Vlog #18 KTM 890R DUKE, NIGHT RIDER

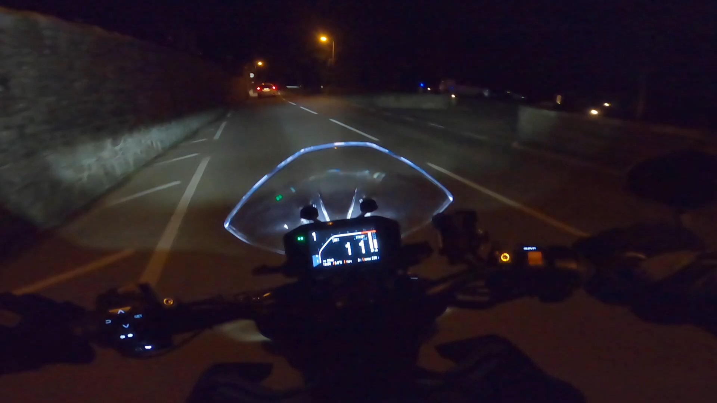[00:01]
So here we go then. So obviously I've had this bike for not quite a year yet. It'll be a year in April. And I've done loads of videos so if you want to click on up here somewhere that will take you to all my video vlogs. But this video is to do with the lights on the KTM. So what do I think about them? Well let's talk about a few things first. You'll see through most of my videos I do bang on about the fact that when you get any bike you should take a little bit of time just to adjust the bike so it suits you, so it fits you.
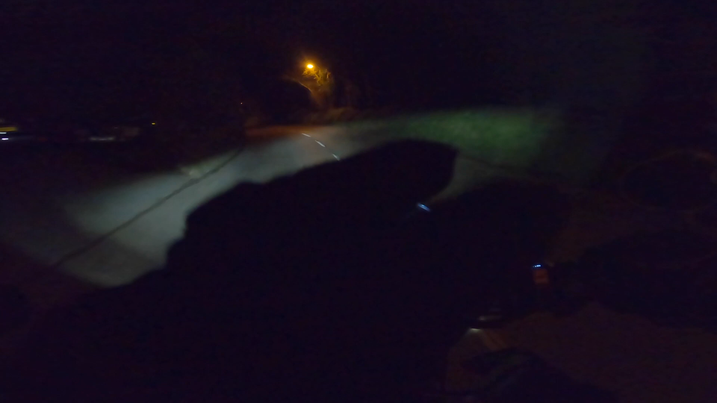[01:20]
Plenty of stuff out on YouTube folks. Go and have a look at that. Get a mate who knows what they're talking about and set the bike up to your suspension. This bike is predominantly ridden on the road as you can see here. Quite bumpy. So I've actually softened the suspension off. If you're a light rider, heavy rider, carrying luggage or you've adjusted the suspension, then just take time to get your Torx T20 is what you need to adjust the position of the headlight dipped beam.
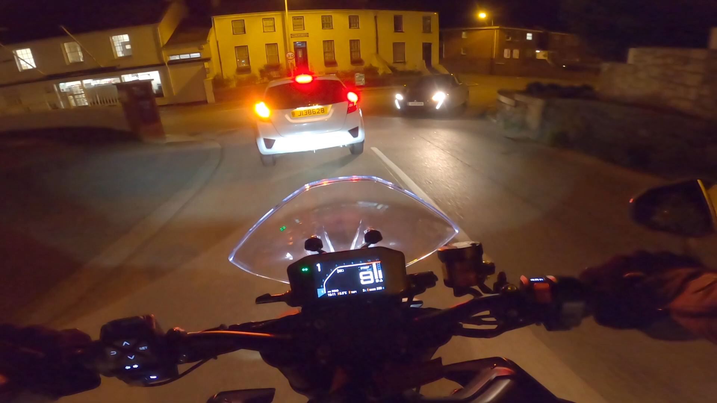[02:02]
Adjust it so you think that the load beam is in the correct position. And then go and take it for a ride if need be. Go and take your Torx T20 with you. And then just stop and then adjust it so you're happy with the position of the load beam, which is what I've just done half an hour ago. So, yeah, just make sure the bike suits you. So talking about the headlight now, it's pretty good actually. The road's well lit here. And yeah, it's great. I like the fact that the light switches are back lit.
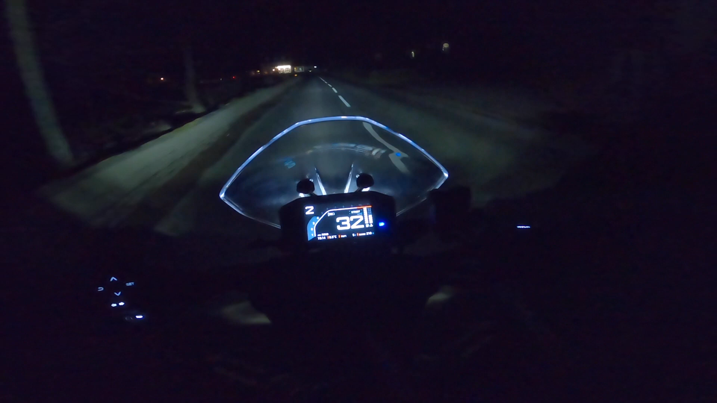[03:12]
And yeah, I'm not sure if the camera is going to show this. It's very hard to get, you know, good footage of the night time. So I've tried to adjust the camera settings as best I can. Hopefully that's not diesel. So hopefully you're going to get a good idea as to what it's like at night time. But there we go. Dip beam. I know you've got cars ahead. And there's the high beam.
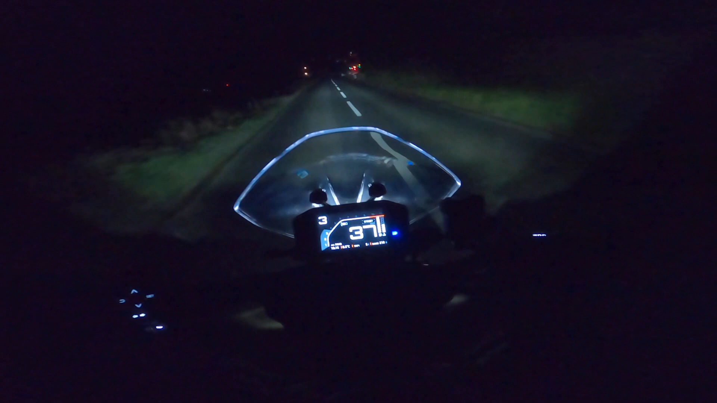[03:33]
So I've got to say, it's pretty good, guys. Let's put my visor down. I've got a dark visor on, actually. So that's not too helpful. So hopefully the sound, the audio is a little bit less windy now. But yeah, the lights at night time are pretty good. No complaints there. Yeah, they illuminate the road very nicely. But yeah, it's just a shame that you can't just lower the brightness of the screen. But there we go.
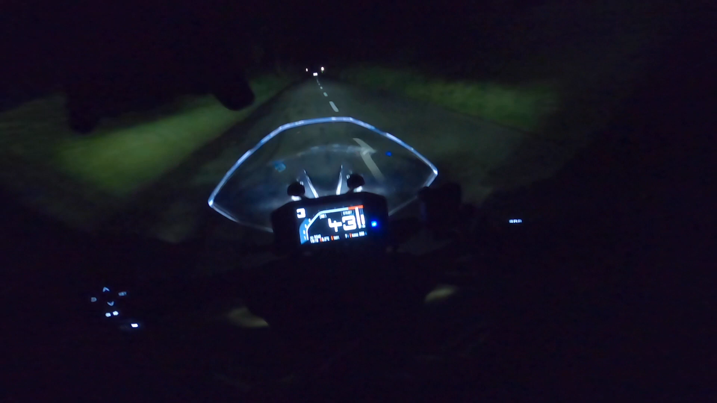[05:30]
That would be lovely. I know there's a speed bump here, and it's an absolute horrible speed bump. If you didn't notice, it could cause you a bit of a problem. Thanks so much, guys. See you again in the next video.